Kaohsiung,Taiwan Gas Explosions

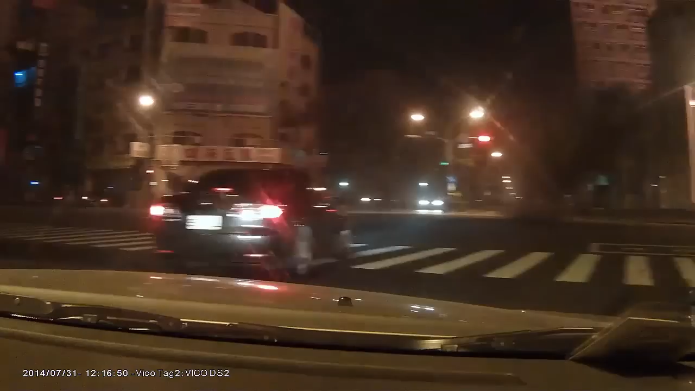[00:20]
冰大哥了， 先绕过去，先绕过去。 先绕过去，不要不要。 我这整个，这整个瓦斯呢？ 瓦斯爆炸，不然吓死我了。 哎呦，出去 啊！
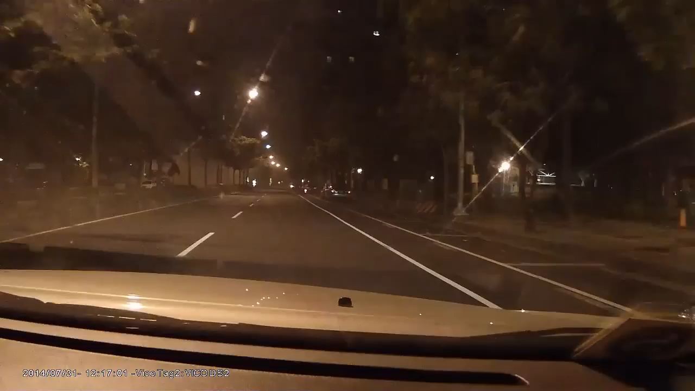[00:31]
绕右手边出去好了。 等一下哈，那个 这边也有呢。 对，他从那个。管线这个 很危险，应该是在那个啥东台啊，东台啊爆炸夭寿啊！ 你看这有多长？ 注意那会冒火 哦！ 啊，不要！ 这边 冒火， 冒火很危险。